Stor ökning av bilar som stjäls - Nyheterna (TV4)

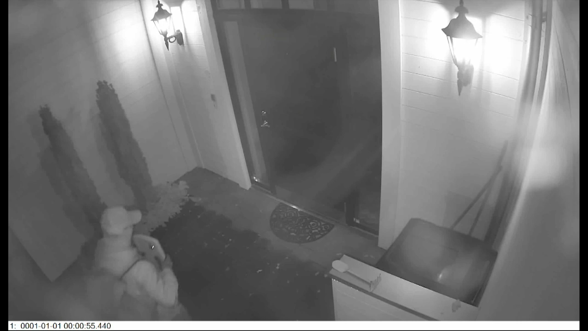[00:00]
Medan husägarna sover passar tjuvarna på. Inne i hallen hänger en bilnyckel med en så kallad Keyless Go-funktion. Den sänder konstant ut signaler så att bilen automatiskt låses upp när ägaren står tillräckligt nära.